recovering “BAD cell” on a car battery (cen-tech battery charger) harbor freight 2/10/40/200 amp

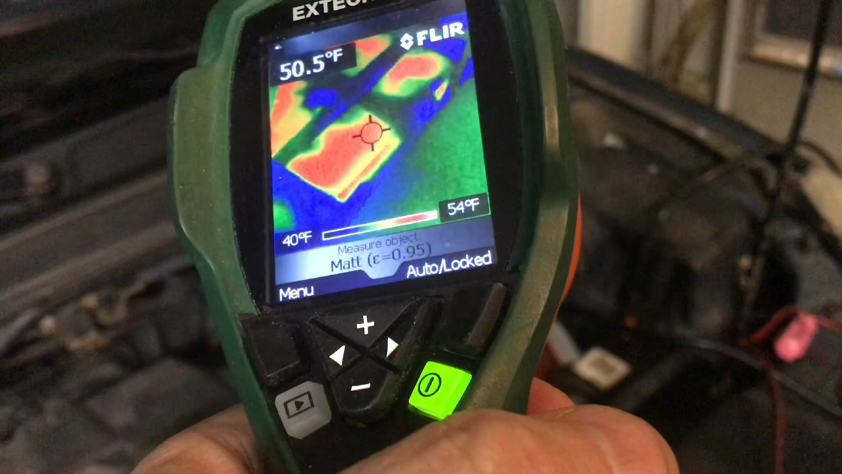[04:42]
On screen: spot 50.5°F, scale top 54°F, scale bottom 40°F
So it's been on for about 13 minutes now and the battery's been heating evenly.
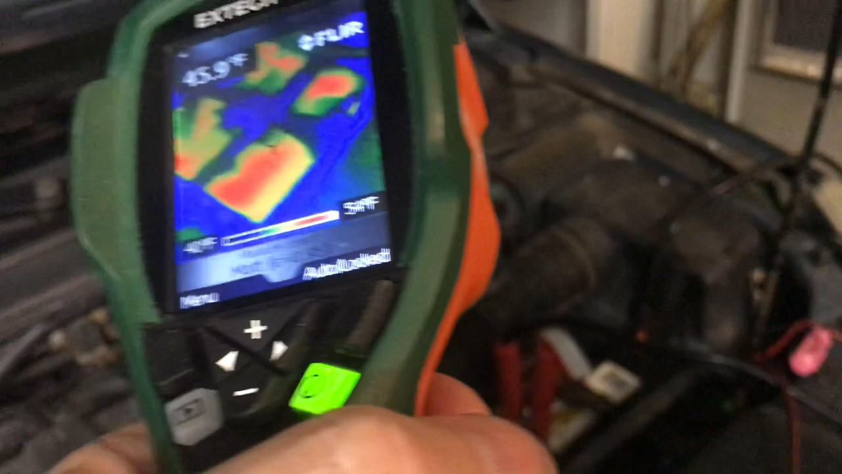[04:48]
There's not a certain spot that's been getting really hot. Now you can see the cross member right here is really what's that's a cold part.
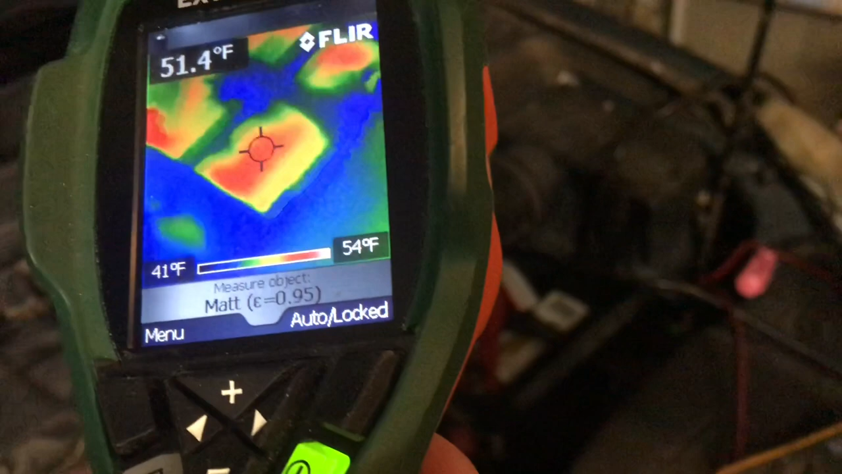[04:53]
On screen: spot 51.4°F, scale top 54°F, scale bottom 41°F
But the whole battery seems to be heating evenly and we're gonna go ahead and shut this off.
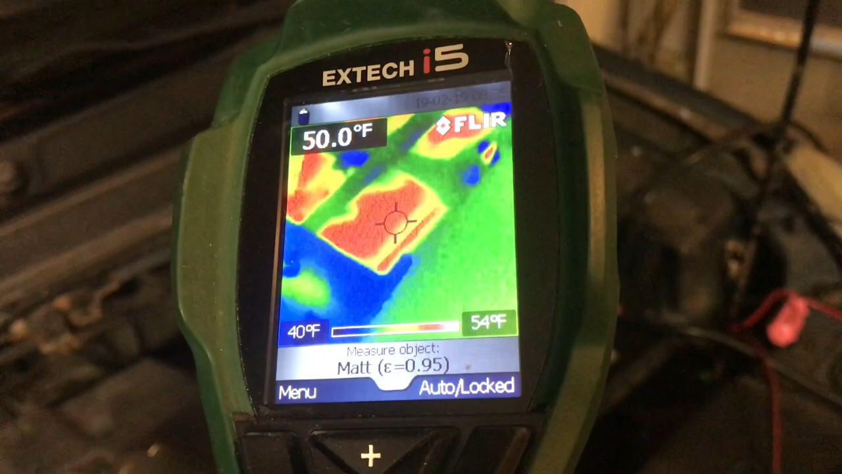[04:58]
On screen: spot 50.0°F, scale top 54°F, scale bottom 40°F
Let the battery cool a little bit and then do another slide. Alright now we'll click the stop button and then it'll turn it off.